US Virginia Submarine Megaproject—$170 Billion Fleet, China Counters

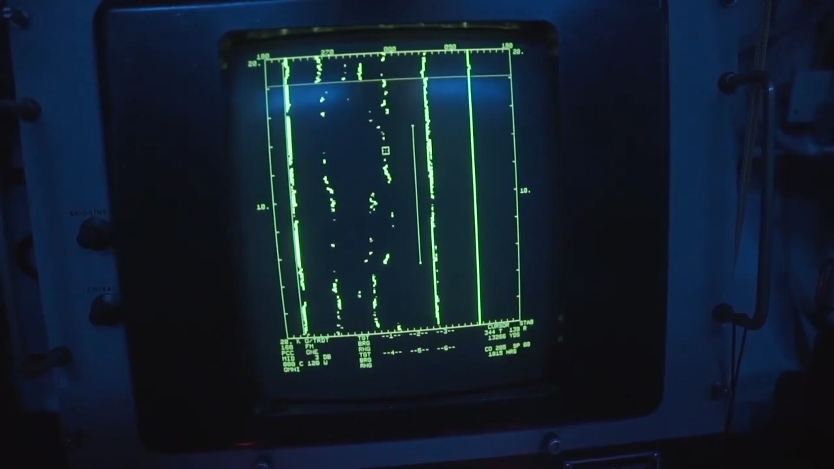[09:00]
whale songs thermal currents distant surface shipping meanwhile the virginia class
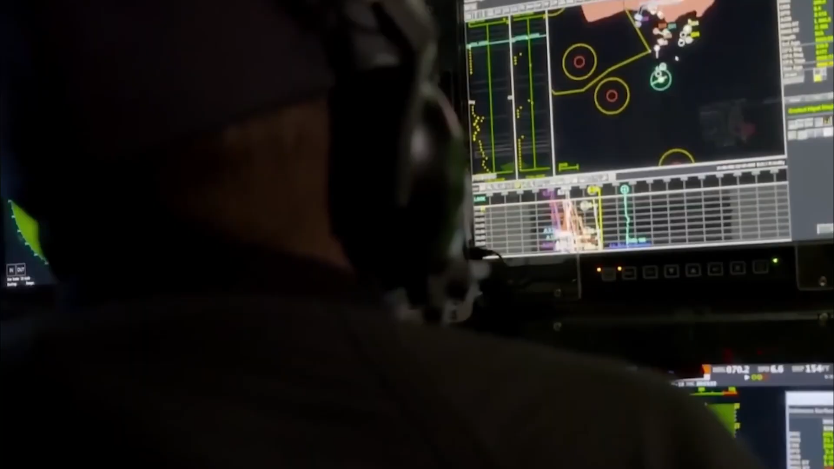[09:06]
submarine sensors track every enemy vessel aircraft and sonoboy deployment her crew